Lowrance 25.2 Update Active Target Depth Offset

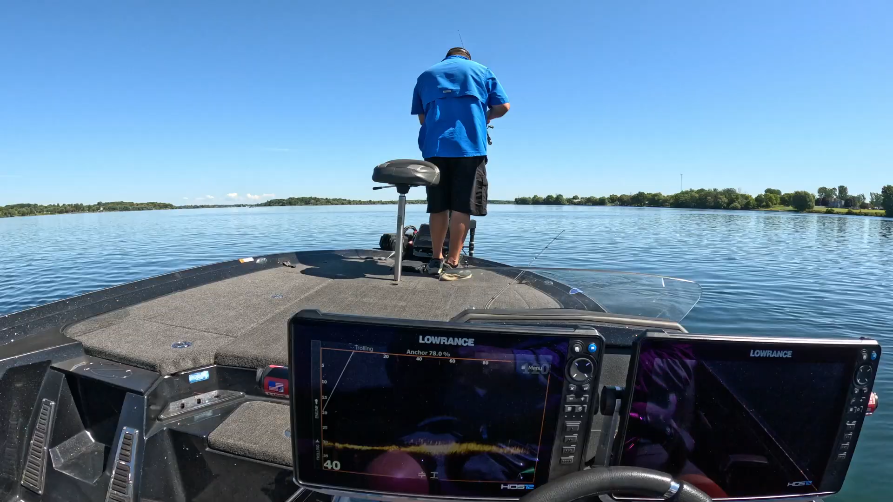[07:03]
And he wants to show you what it looks like. That little piece down here on the screen,
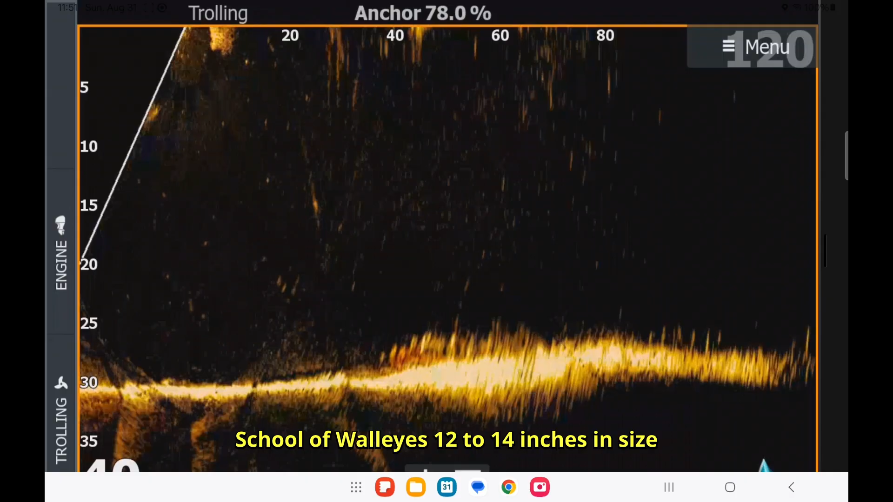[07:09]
that's a little school of baby walleye, believe it or not. That's what they look like on the screen. They're pretty little. And occasionally, you see this big guy swim through. There's a muskie that lives in this area. Okay, there goes the bait coming off the bottom. You see it coming up. Okay, so Will's going to throw out. We want to see when it hits through, goes through. And there's the bait going down. And there it is. You can see.
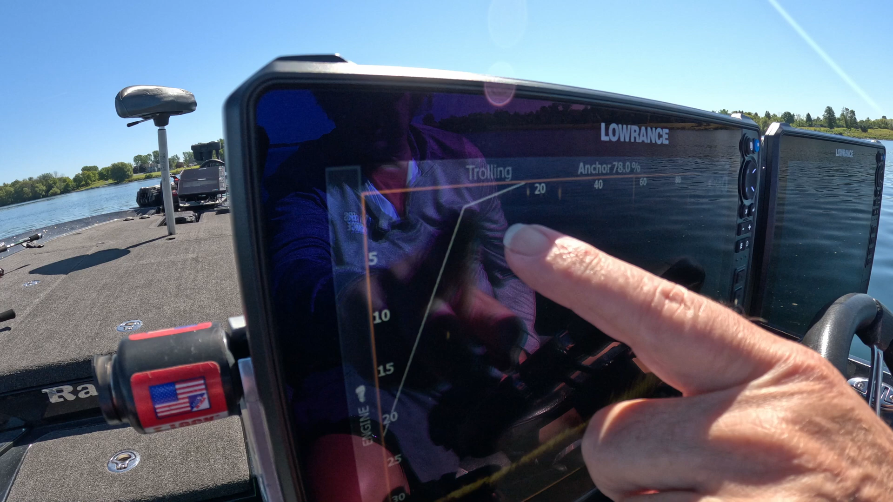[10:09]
So now that's actually where the new depth is. If you have depth showing on the screen from the Active Target,
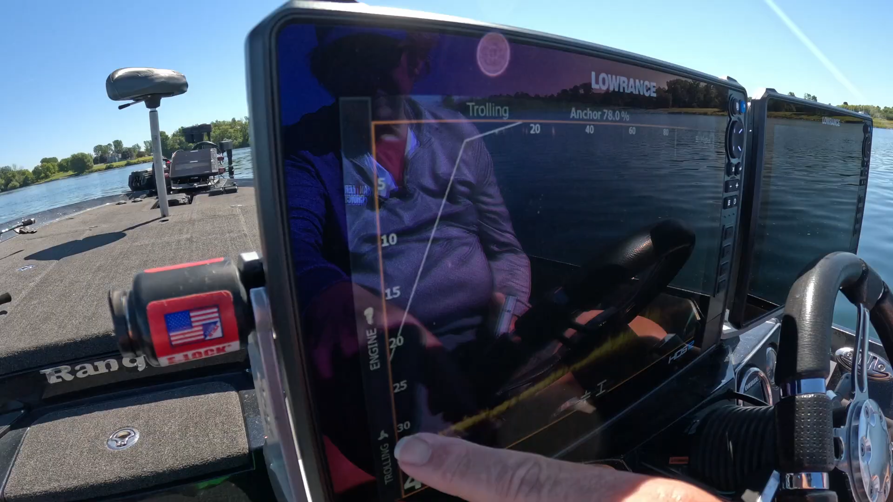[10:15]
it will then adjust the depth by 1.8 feet from what it was originally. Because now it's almost 2 feet in the water. So that's what it looks like with depth offset. So now what I'm going to do is I'm going to have Will go back up front. And he's going to make a few casts. And we're going to see how that looks now.
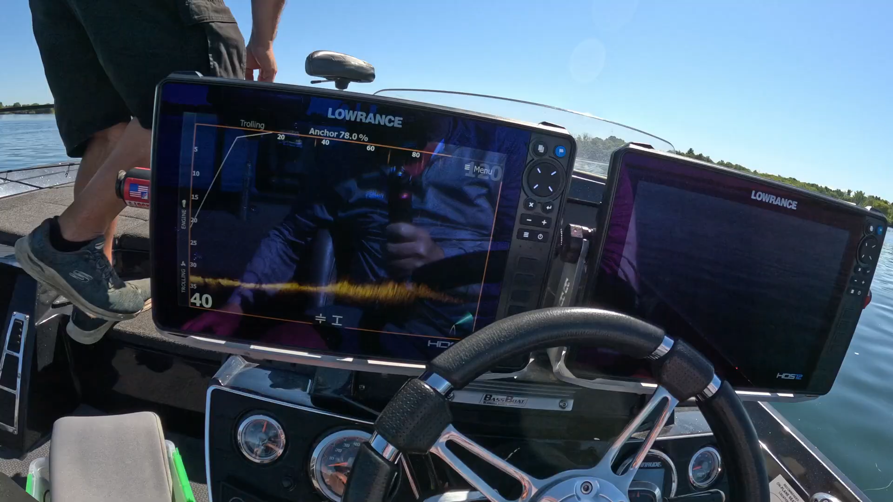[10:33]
Okay. So it's actually pretty simple. Again, align your transducer. Measure the distance from the water line to your transducer, to that one piece of the transducer I showed you. And then make your casts. And then you should be able to see it. Okay. There it's going down right there. That was a spider. Yeah.
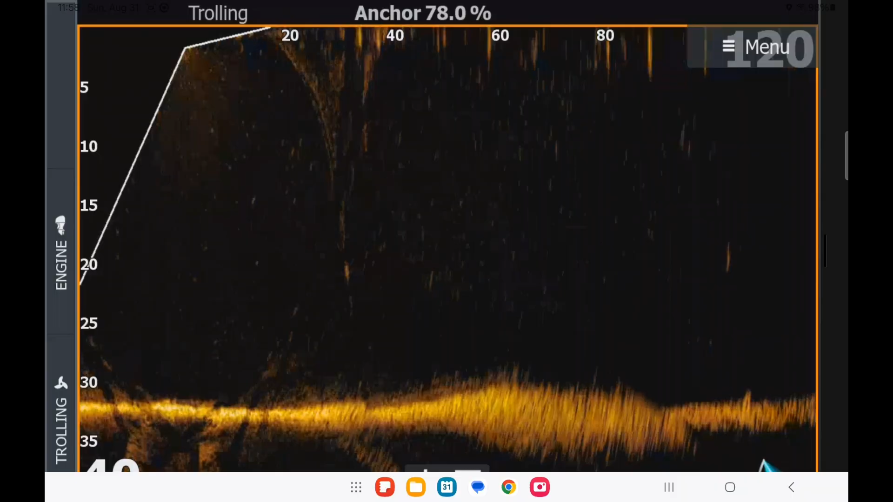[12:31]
And there's the weight going down, and there's the bait going right behind it. Okay. So there it is on the bottom. Perfect. All righty. Okay. All right. So that shows you what the depth offset is on this 25.2 update.